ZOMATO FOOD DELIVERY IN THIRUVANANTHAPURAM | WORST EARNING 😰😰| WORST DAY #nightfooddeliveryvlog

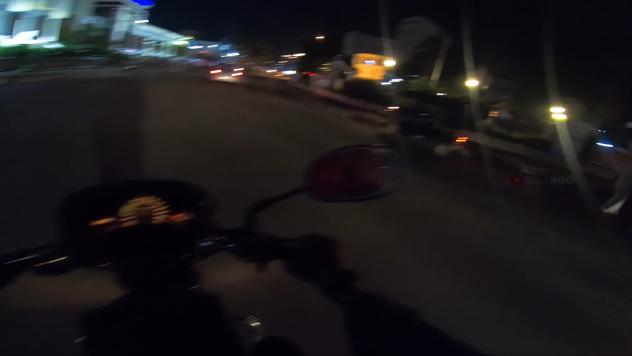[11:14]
ஆட்டோக்காரன் ஆட்டோக்காரன் திருவனந்தபுரம் சென்ட்ரல். இப்போ நம்ம ரைட் சைடில் போனோம்.
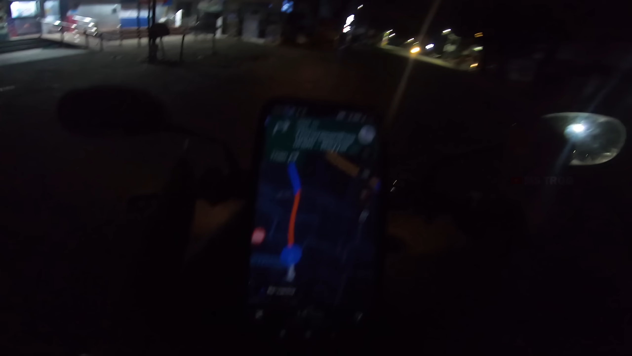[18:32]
ஆனால் வந்துட்டு இங்கே ஃபுல்லாக செம்ம டிராஃபிக் அப்படிங்க காமிக்குது கூகுள் மாமா,
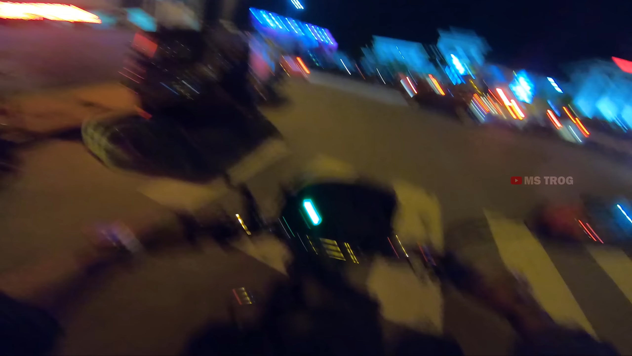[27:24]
ஸோ இதை திருவனந்தபுரம் சென்ட்ரல் வந்துட்டு நம்ம இப்போது. ஸோ எந்த ஆர்டருமே இல்லை.
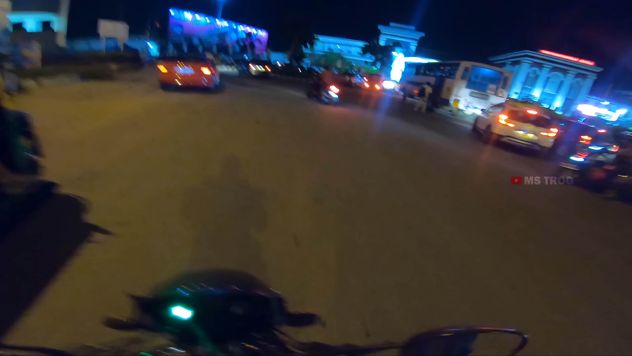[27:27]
காலைல 5 மணிக்கு எவ்வளோ டிராஃபிக் பார்த்தீங்களா இப்போவே?